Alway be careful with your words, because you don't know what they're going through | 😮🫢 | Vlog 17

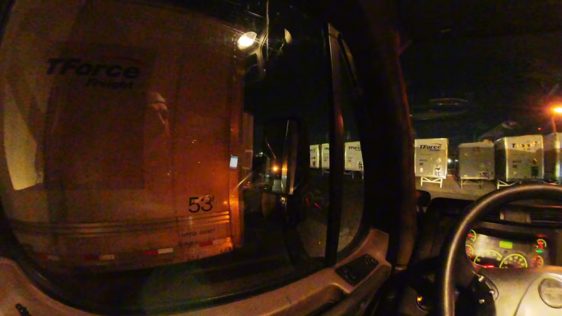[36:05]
And now I'm able to move the trailer back and forth without connecting both of them, just the emergency one. See, I know I wasn't crazy, y'all.